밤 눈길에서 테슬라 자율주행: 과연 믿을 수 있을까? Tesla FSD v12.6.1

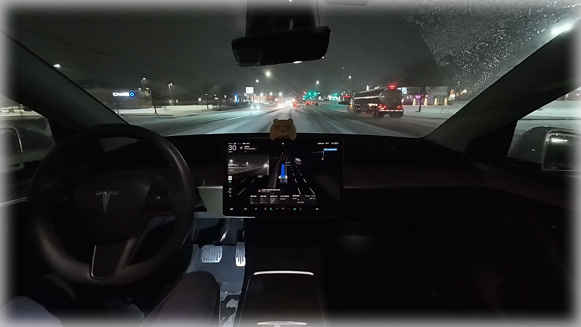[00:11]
여기서 좌회전인데 도로는 미끄럽고 앞에 차가 정차되어 있어서 조금만 미끄러워져도 충돌할 수 있는데 그런데 갑자기 차선이 왔다 갔다